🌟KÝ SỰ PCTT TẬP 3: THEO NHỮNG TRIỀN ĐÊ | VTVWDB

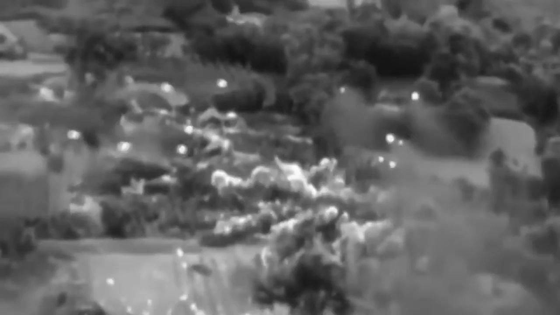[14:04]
Đây là điểm đê sung yếu nhất trong lịch sử đê của tàng hạn Sông Hậu. Vì đã 18 lần vỡ đê, thì bây giờ lại ném hai quả bom xuống chỗ này.